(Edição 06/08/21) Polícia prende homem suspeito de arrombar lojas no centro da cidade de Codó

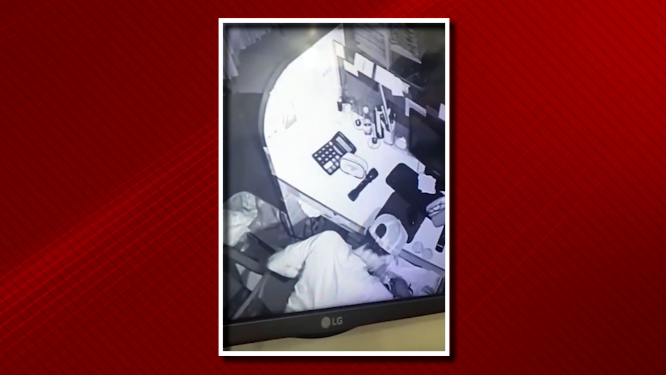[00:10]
Agora Maciel aparece nessas imagens, mexendo em gavetas, chega até a pegar uma chave para abrir as gavetas.
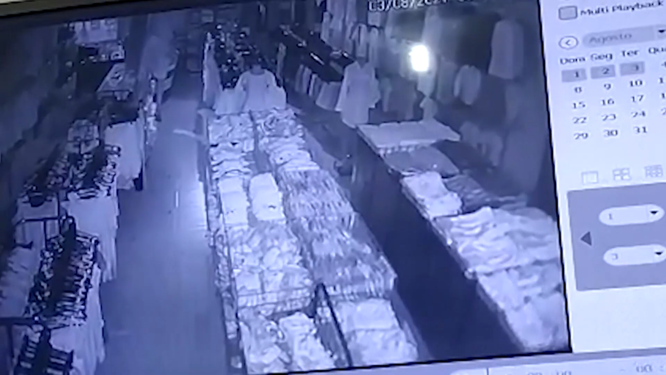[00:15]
Nem as câmaras que estavam filmando ele não inibiu, ele cometeu o crime.